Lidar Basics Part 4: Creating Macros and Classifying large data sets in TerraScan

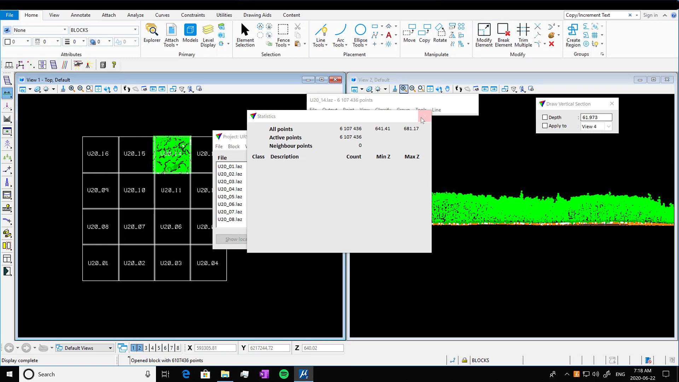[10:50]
So again another block. Here's a smaller slice of a profile all classified.
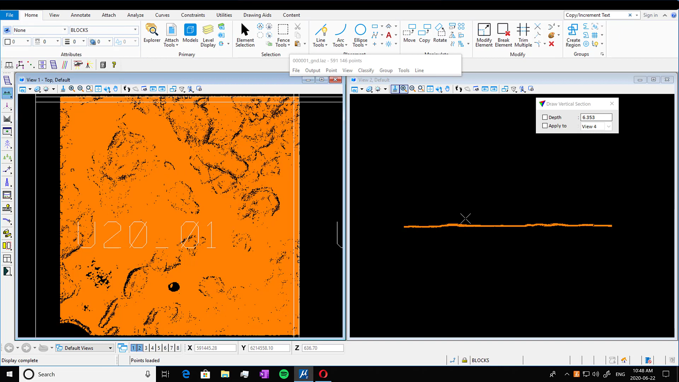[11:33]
And we can also open up our vegetation points by going into three points. Kind of frozen here. And we're going to open up our veg as well.
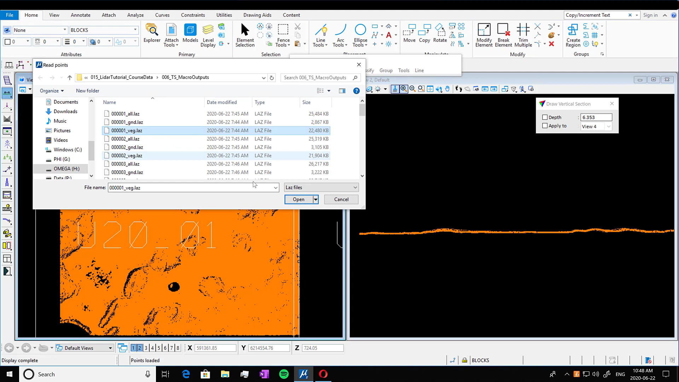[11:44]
And press OK. And here we go.
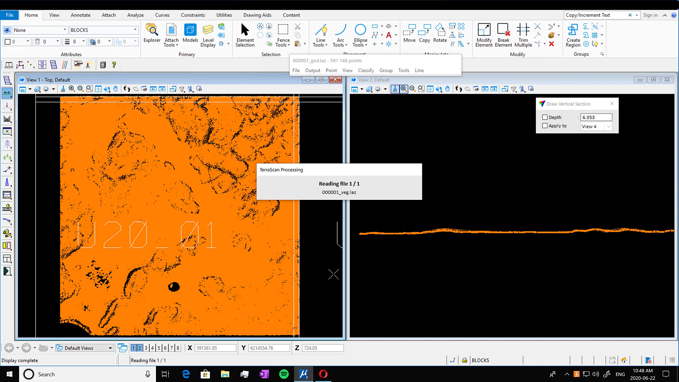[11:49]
We're populating our tile with some vegetation. I really just want to emphasize that this specific macro isn't the be all end all way.